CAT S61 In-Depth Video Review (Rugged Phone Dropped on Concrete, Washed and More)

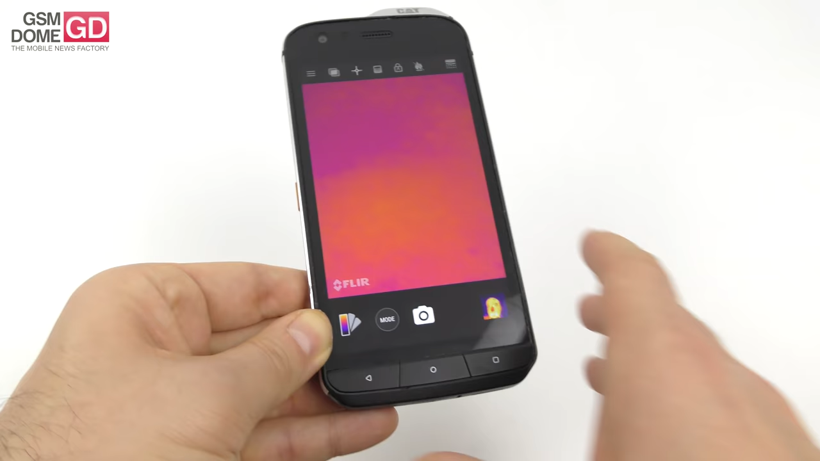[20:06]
of everything and this is it this is my hand versus this table moving
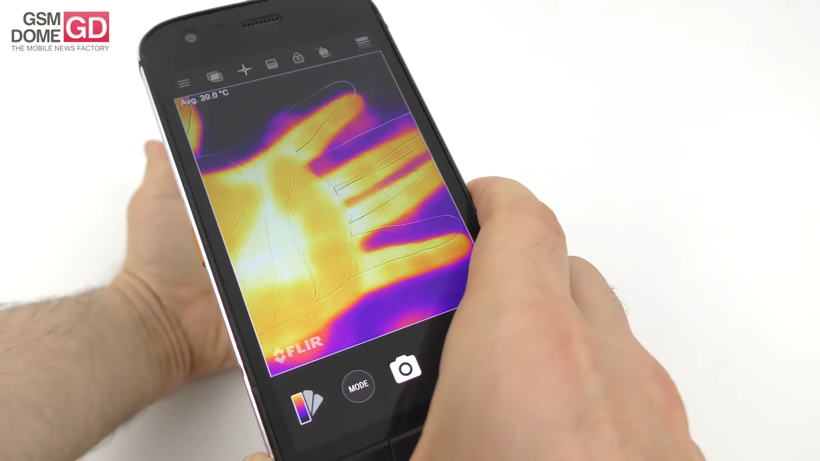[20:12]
in real time with hotter or cooler areas it shows temperature here the
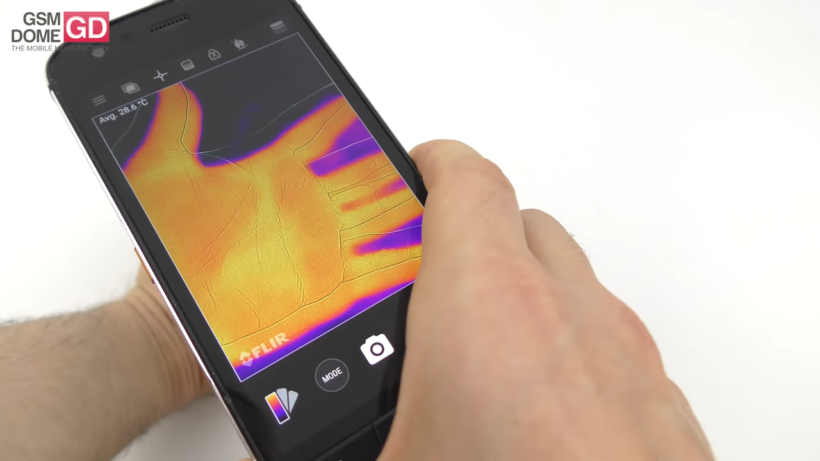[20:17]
average or it can show the uh spot of a temperature you can select an area to view certain
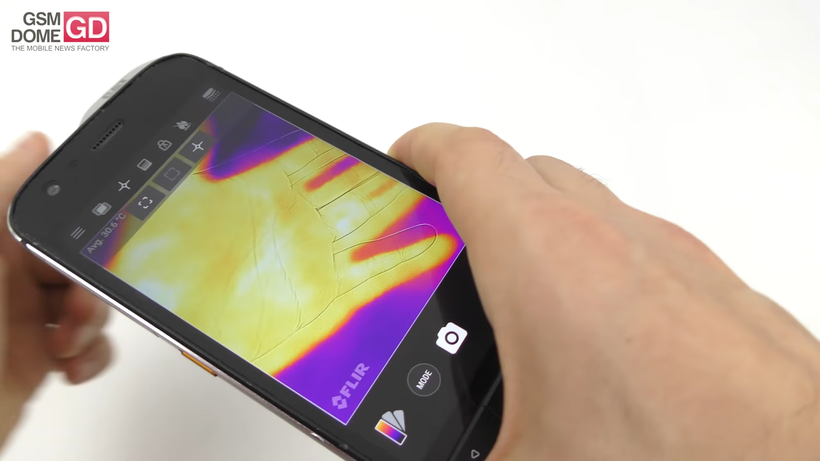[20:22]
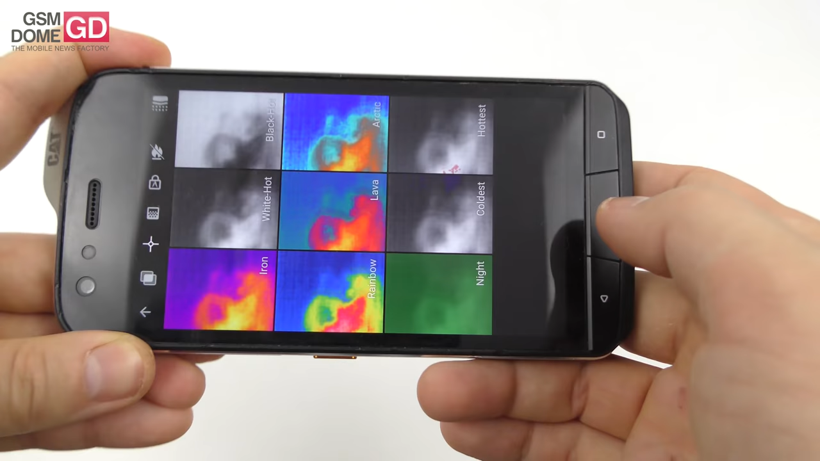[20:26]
zones of temperature and you can actually see uh something called the hottest point so the hottest point
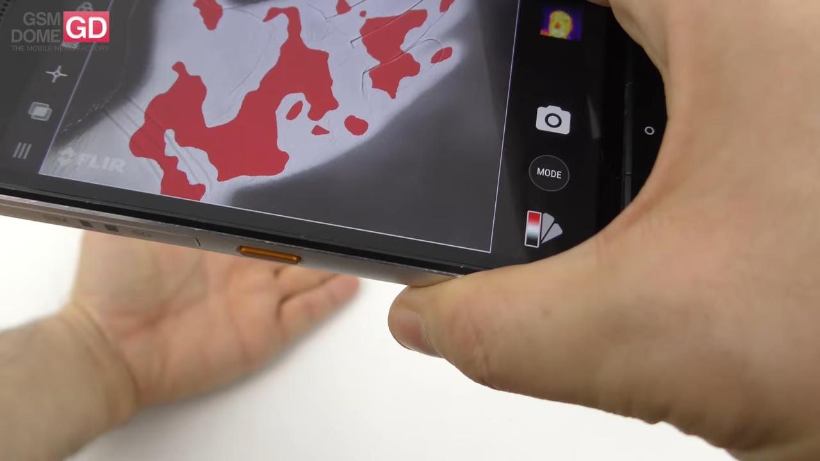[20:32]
here that's it's only some areas are the hottest there's also a sort of night
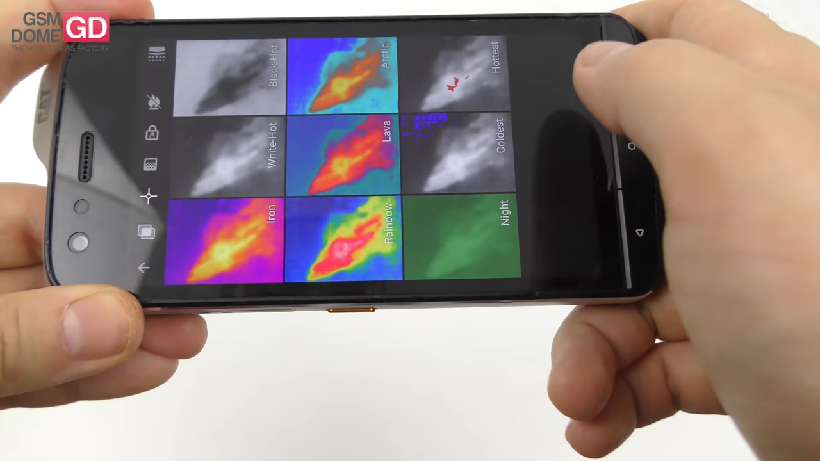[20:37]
vision feature there's the iron which is the basic one shows the average temperature and there's more things you can see you can see the leaks from a pipe you can see if a building is not properly isolated heat wise uh you can see a dot that concentrates all the heat heat sources up to 400 degrees celsius even in the full darkness um what else you can measure temperature up to 15 meters and you can
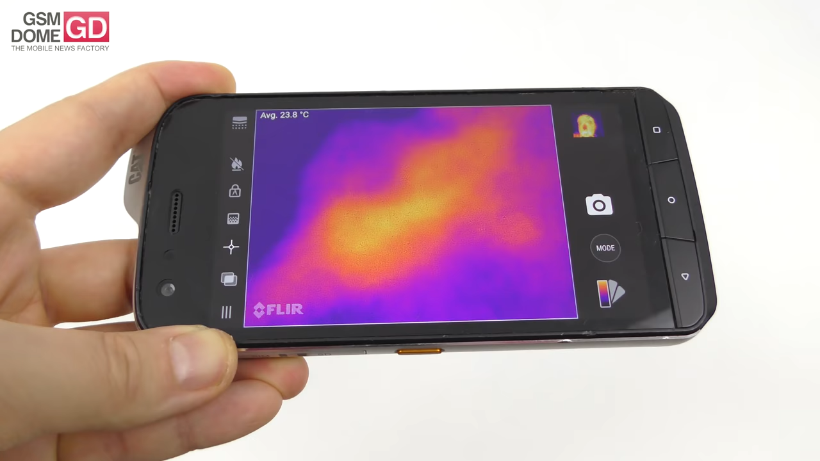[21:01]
pick up heat up to 30 meters you can see the heat loss from buildings overheating of a
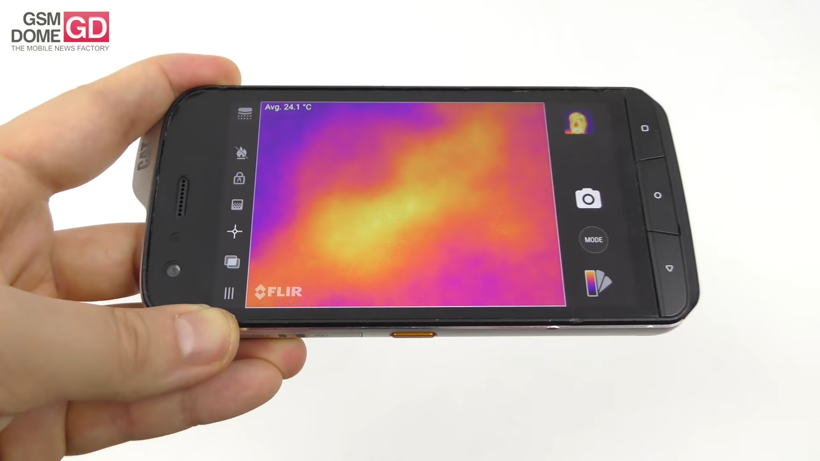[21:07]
fuse and everything in hd details and we actually have a lot of samples for you
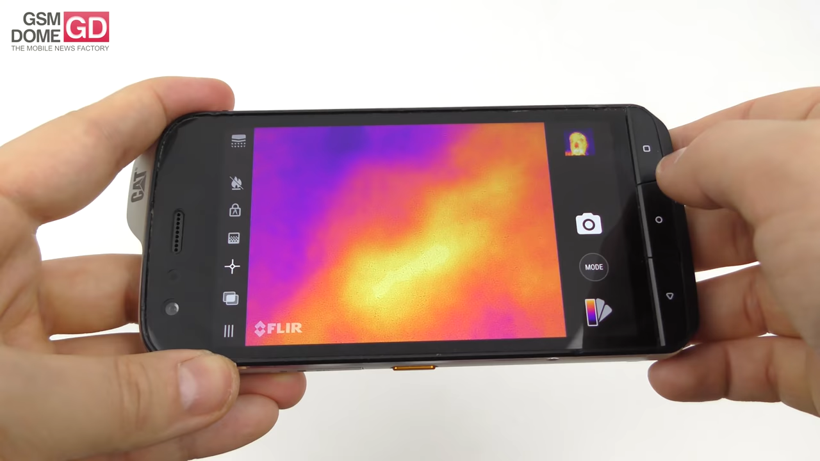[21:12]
including uh my face which is here people in the park this is taken at
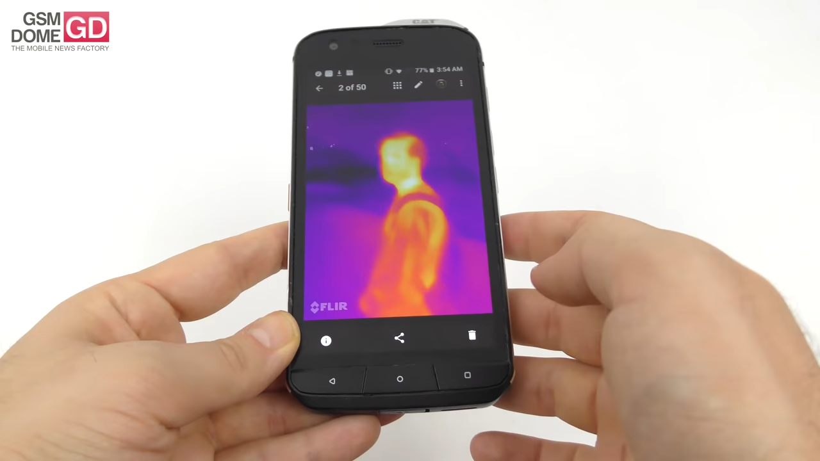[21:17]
night and as you can see nothing seen here at night buildings
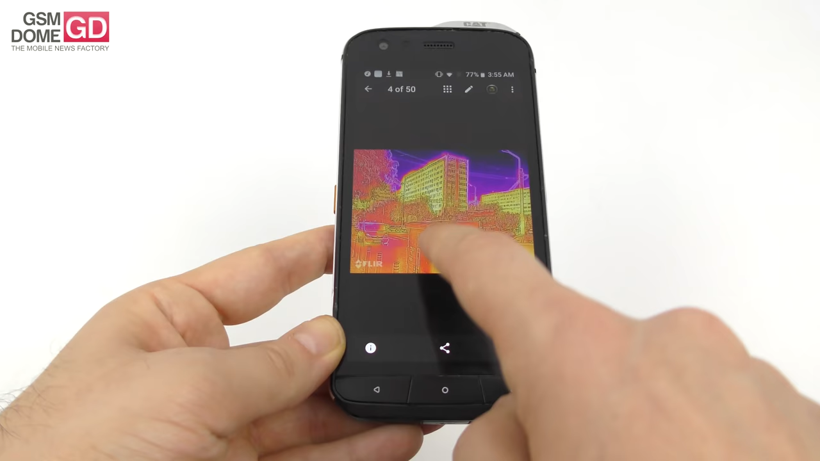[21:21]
so regular shot and thermal imaging shot and more situation where this comes handy in order
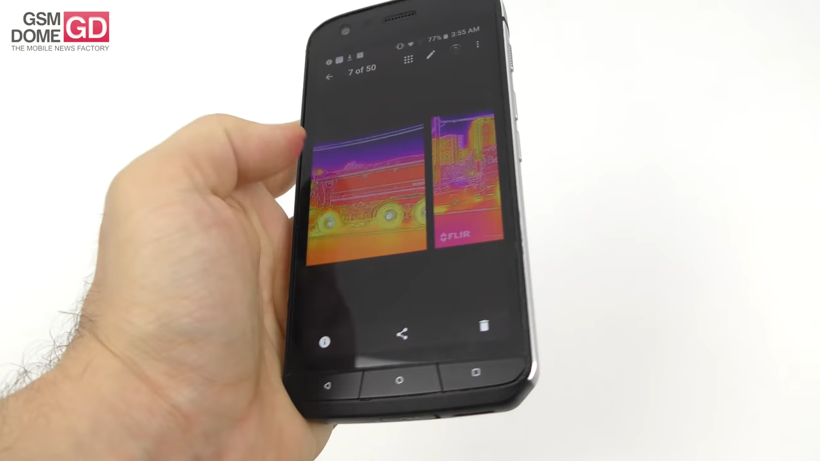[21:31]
to give you what you need as i told you before when the core features are being used some
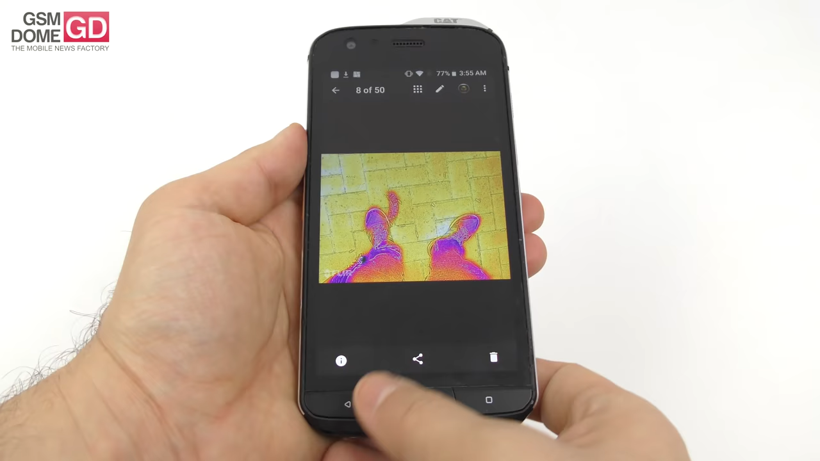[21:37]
sluggishness may appear and if you look at the car tires you'll see that the tires are much hotter than the rest of the vehicle which is basically something basic
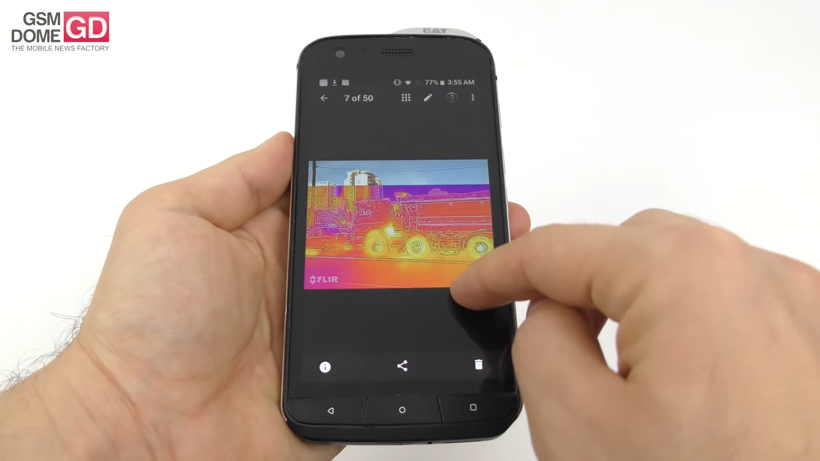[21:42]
so that's what the thermal imaging is for it has a lot of applications and most of you can save lives i